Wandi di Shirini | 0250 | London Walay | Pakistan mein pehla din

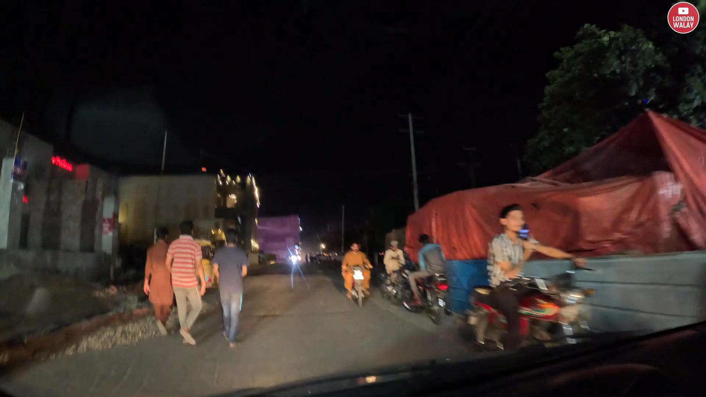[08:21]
चलो ये कौन लाइट है मार रहा पीछे से मोटरसाइकिल वाले?
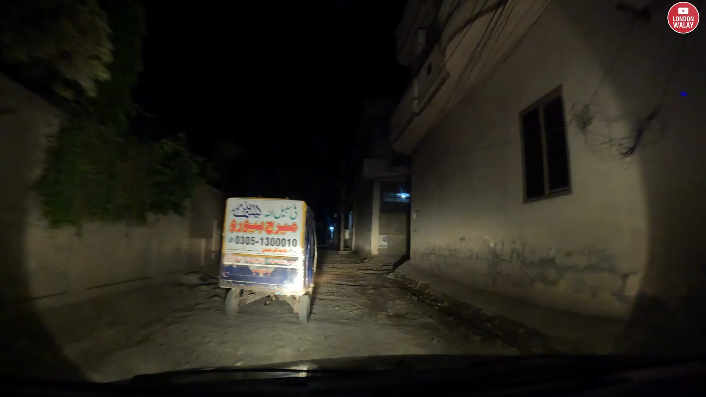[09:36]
ये गुजरांवाला शहर है हम शहर से बाहर नहीं है
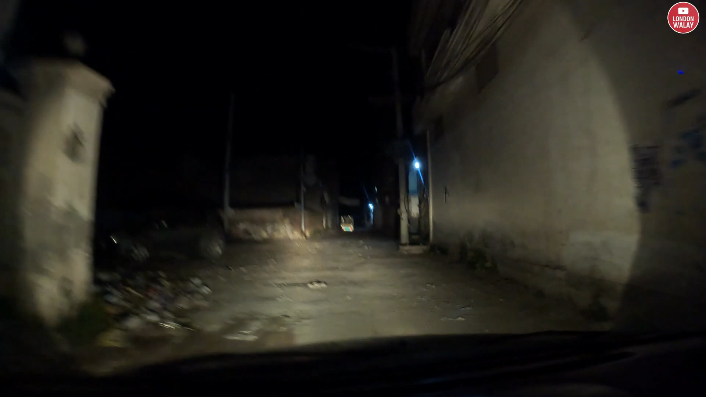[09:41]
और ये रोड का हाल देखें मजा आ गया खाना खाया हजम हो गया। बम्पी बम्पी